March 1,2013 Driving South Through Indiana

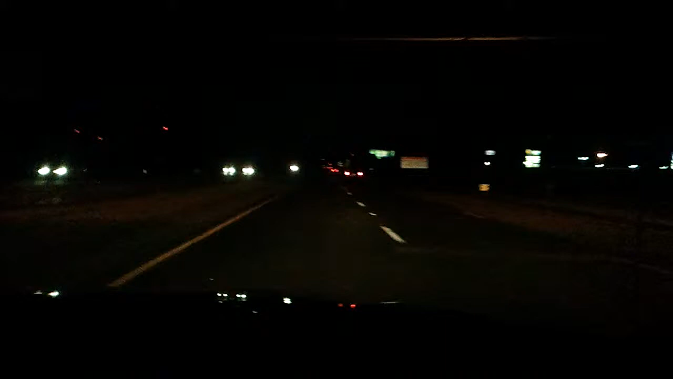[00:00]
Will just got gas over in Indiana. Either Fremont or Angolin, you know. It's probably Fremont. And now we're on Interstate 69 coming towards Angola.